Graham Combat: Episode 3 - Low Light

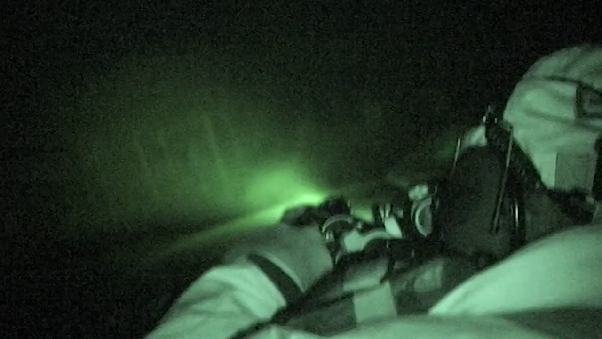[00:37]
I only know what is in the beam because outside of the beam is what? Darkness.
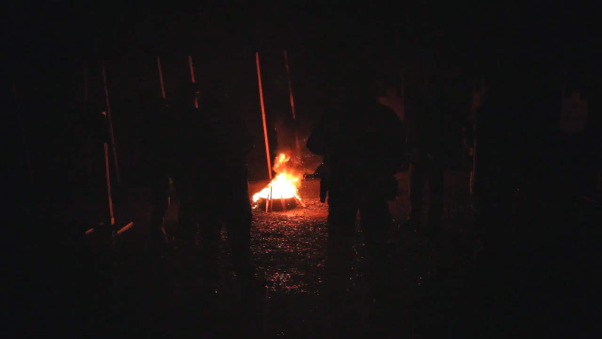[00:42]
Anybody here while they're growing up play with the cops a little bit? The patrolman shows up and he's got his spotlight, right?
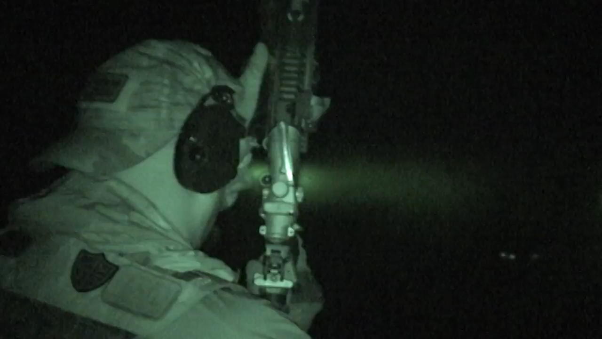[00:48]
And he's working that spotlight and all you're doing is trying to stay out of that spotlight beam.
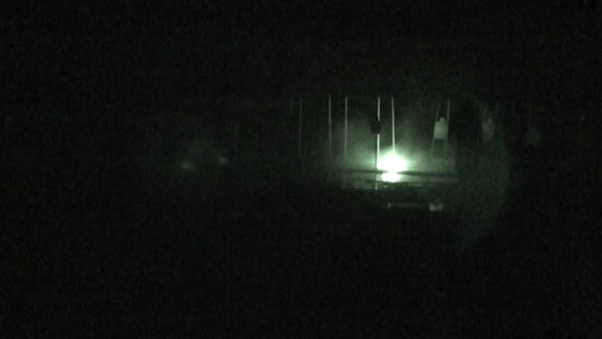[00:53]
So you're running around the edges, the fringe of that light. That's the dirty light area.
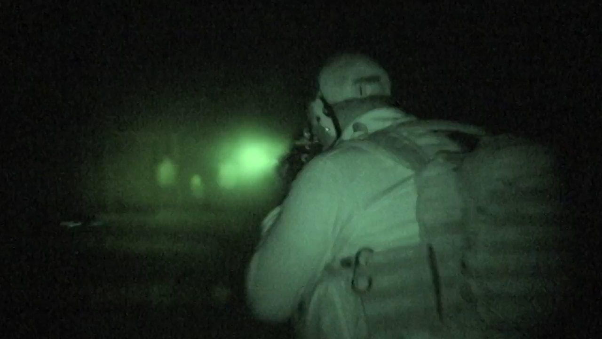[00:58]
The problem with that in a tactical environment, that dirty light gives that third person
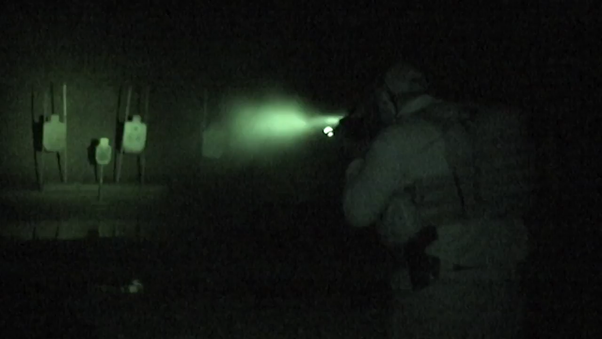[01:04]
whole view set of what is going on.
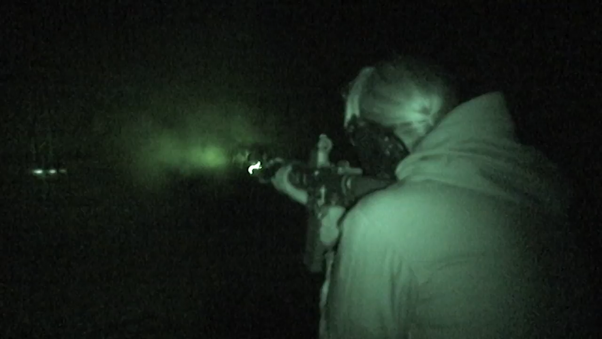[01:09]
They see where the light emits from. They see where it goes and they know it all. They can maximize themselves entirely in that space while staying on the fringe.
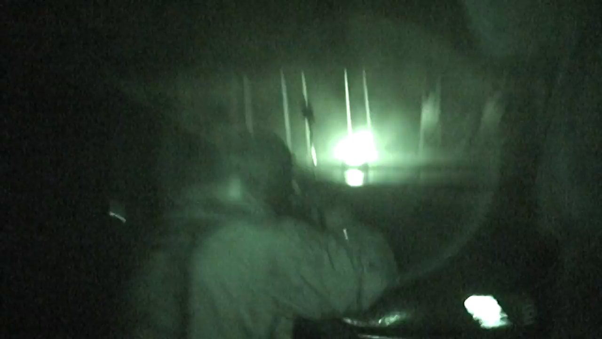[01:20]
When I put that light out there, I can only see what it's showing me. But that third person, the person maximizing that dirty light, gets to see both and gets to maximize everything in that space. So be very careful with that.